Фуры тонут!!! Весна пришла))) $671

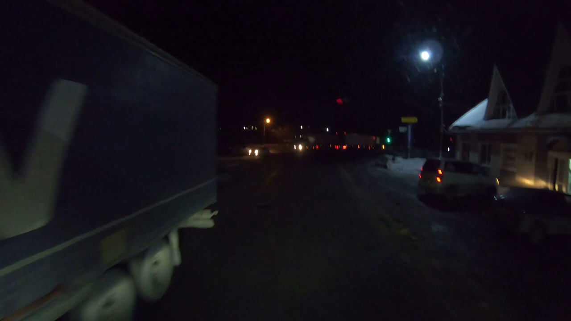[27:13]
вот я сейчас налево хочу крутить они все спокойно направо поворачиваю но
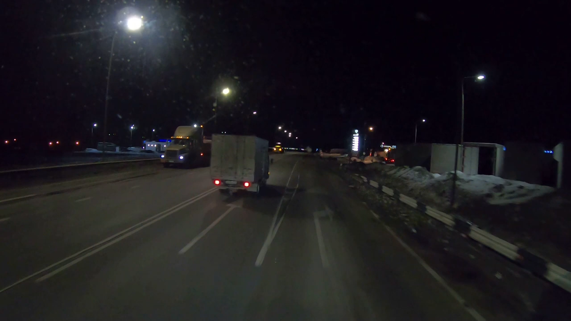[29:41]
одиннадцать вечера в общем-то довольно-таки поздновато уже гайцы тут что-то крутится